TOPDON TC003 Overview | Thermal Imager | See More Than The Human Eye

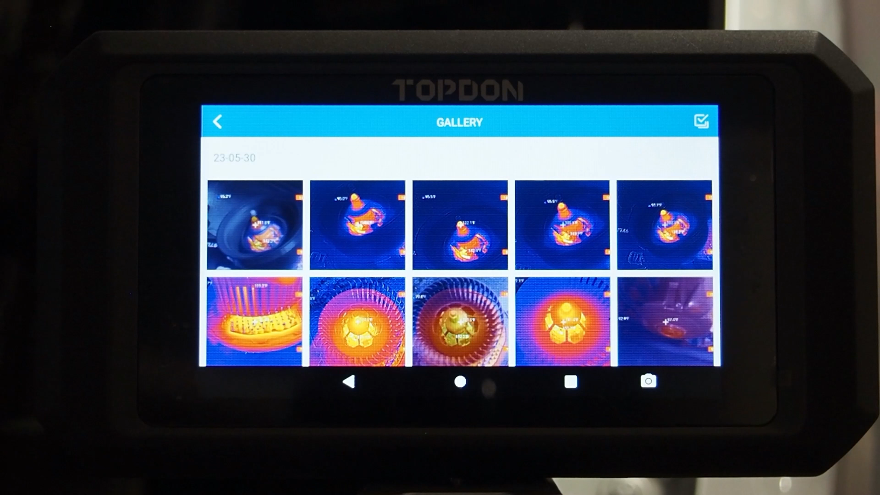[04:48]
So we'll actually show you here you'll be able to see the view screen here.
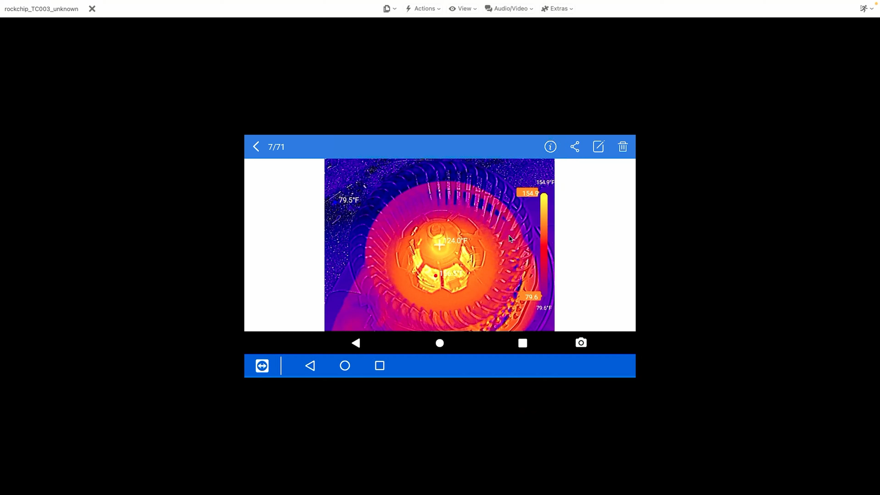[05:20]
Obviously we can see the quality of the images being captured here is really good.
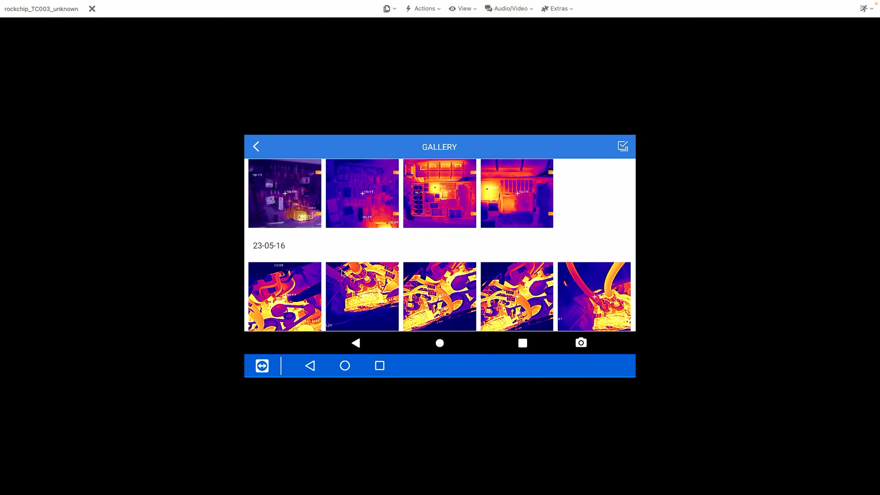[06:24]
Just let us know in the comments if that's something you would like to see covered. But again, we can see some other pictures here that we've captured. So brake rotors, things like that.
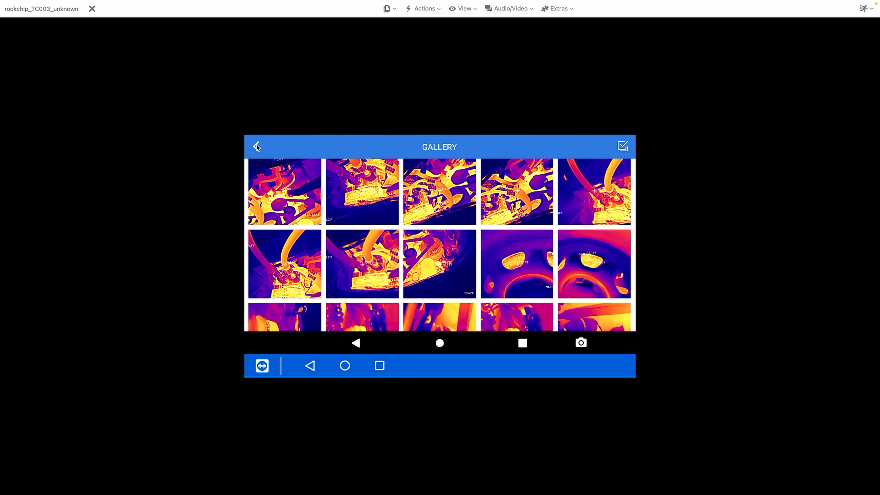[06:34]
So we'll back out here. Temperature monitoring is another specialized function that the tool has.
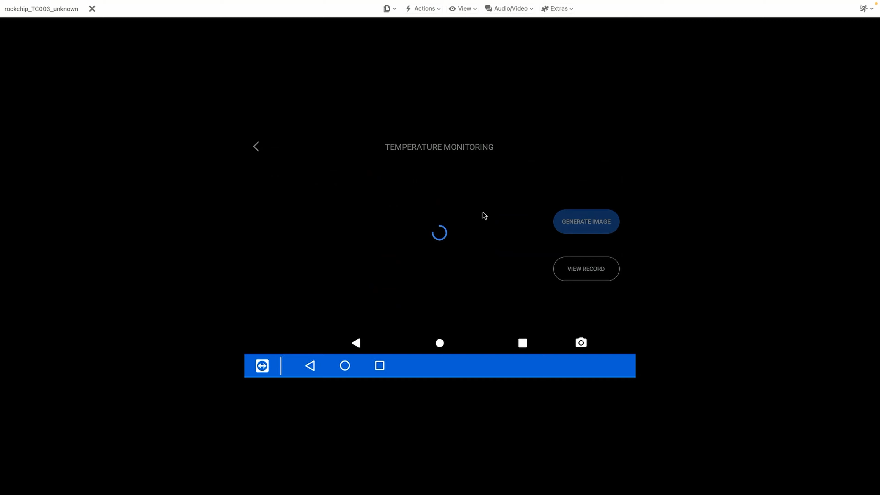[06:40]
Basically here we can set up a custom recording protocol. Essentially, we can set it up to custom generate an image
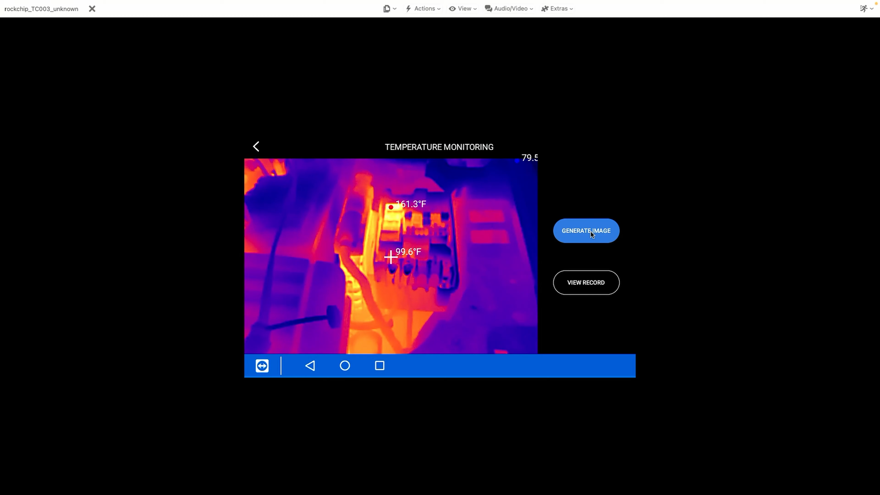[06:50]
On screen: spot 99.6°F
by focusing on a specific place on the screen with a dot.
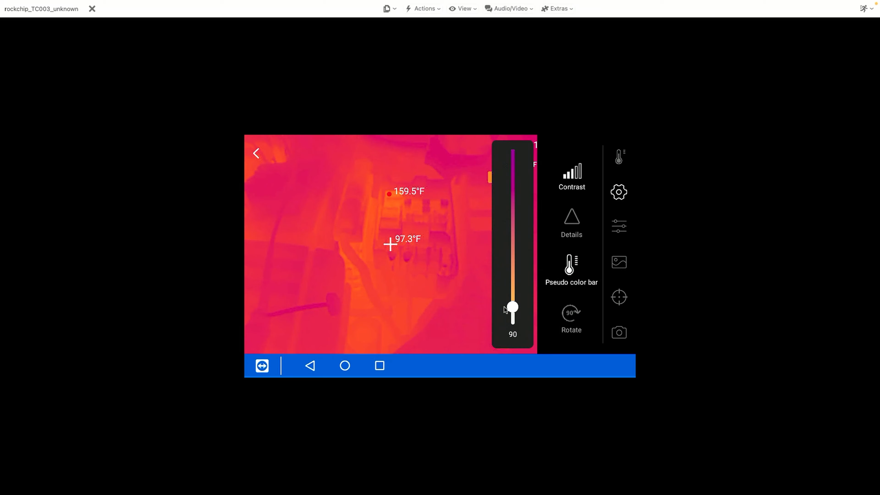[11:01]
On screen: spot 97.3°F, max 159.5°F
We have contrast, which allows us to change just how dynamic the picture is in terms of the color range. See, we kind of wash it out if we turn the contrast that direction. If we turn it the other direction, you can see it gets a little bit more intense, right?
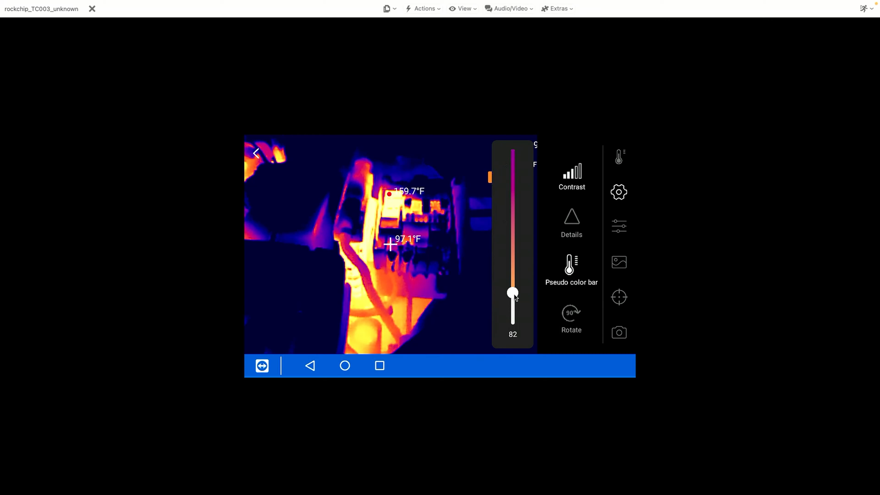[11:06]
Generally speaking, I've found that the optimum setting is around 50%, but you can play with it based on your preferences. Now we've got details. If we change the details to a higher number, we get more precision and more clarity. We change it to a lower number. You can see how it kind of makes the image a little more blurry and less defined. Again, optimum is probably in the center range. We can also rotate the image if we want to.
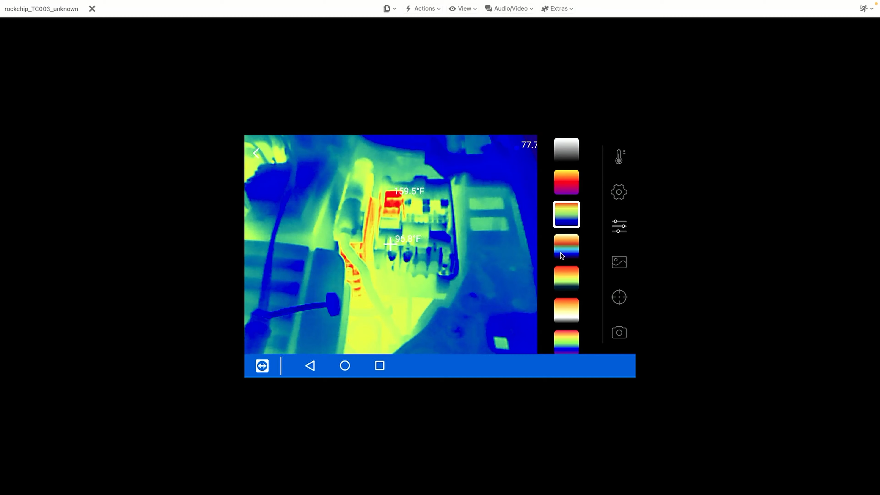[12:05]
Here's the next one. You can see it lights up in a really bright red, the warmer stuff. I like this temperature scale.
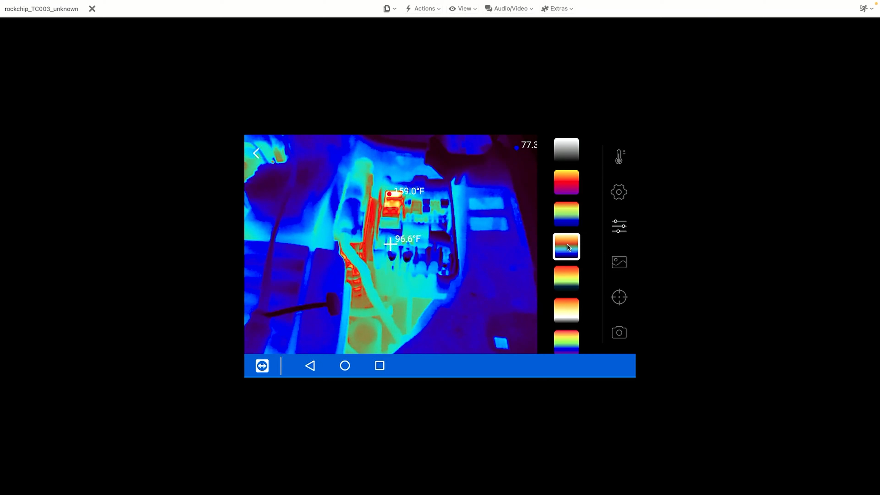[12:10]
On screen: spot 96.6°F, max 150.0°F
This is a really good contrast. You can see the ECM that's right directly next to the fuse block is getting kind of warm.
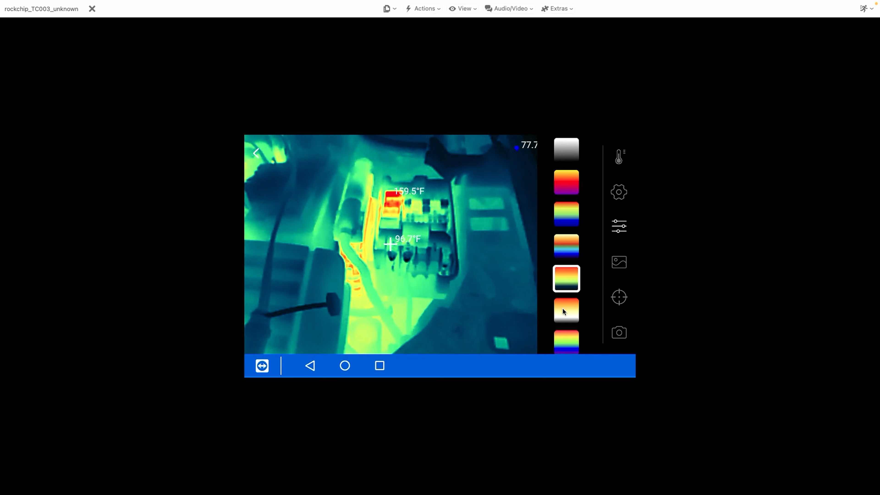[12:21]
There's that one and that one. That one's really good too because you get a red for the warmer objects and you get gray and black for pretty much everything else.
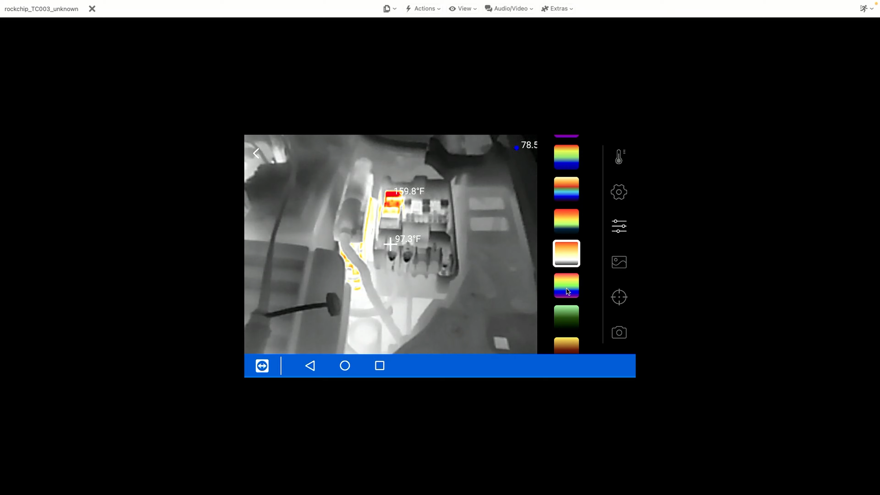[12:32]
Very good dynamic contrast setting. This one here is kind of an enhanced version of the original one we were looking at.